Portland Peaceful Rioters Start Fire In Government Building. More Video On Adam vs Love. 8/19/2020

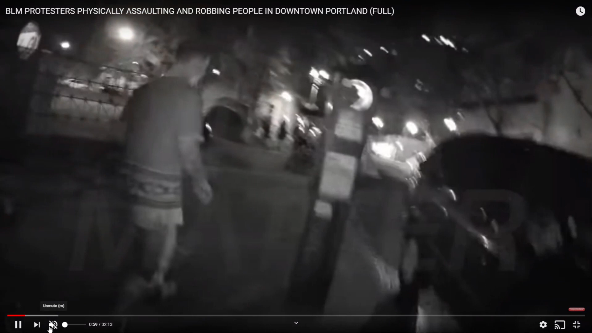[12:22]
was actually known to be a previous riots and um a lot of people have said that he is basically a leader of the situation here he is uh sending somebody off
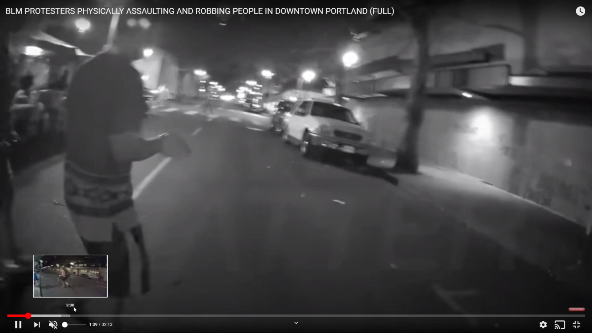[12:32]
what's curious here is the guy that's being sent off said i didn't i wasn't taking videos of anybody at the same time
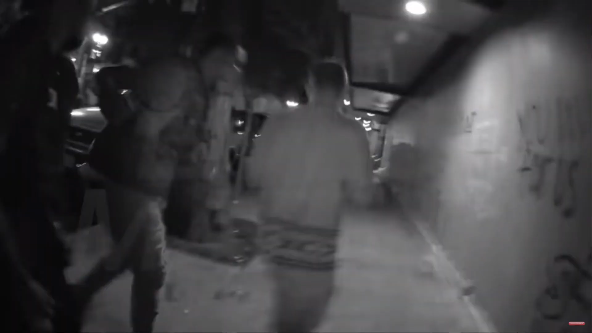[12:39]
there okay at the same time
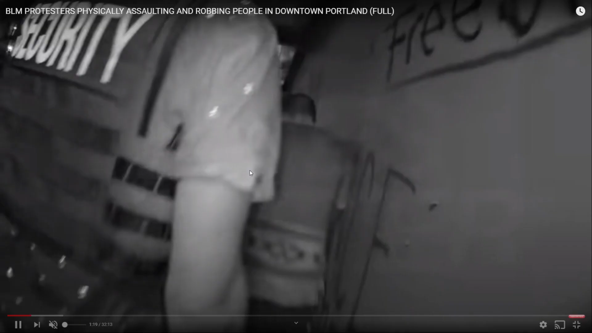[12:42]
this
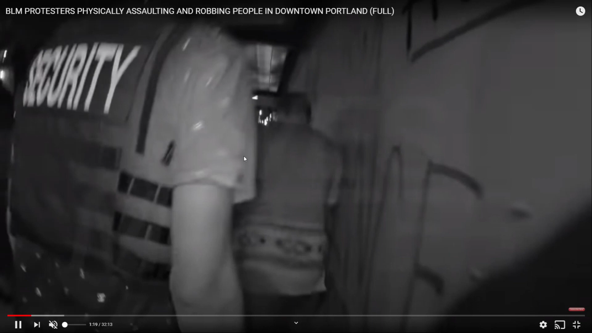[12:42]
guy is taking videos of everyone and nobody is uh having a hard time with it i don't
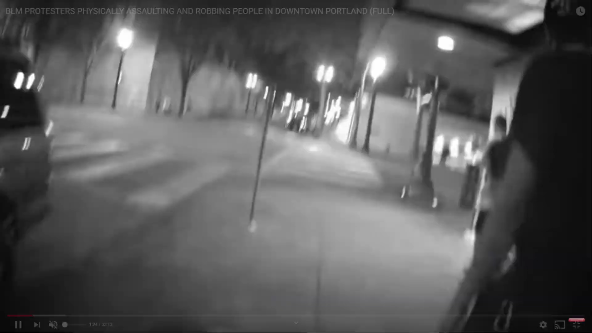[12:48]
i
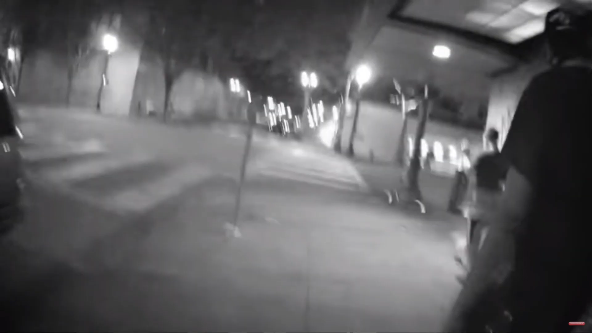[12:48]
don't get it but mr love is definitely an instigator to a lot of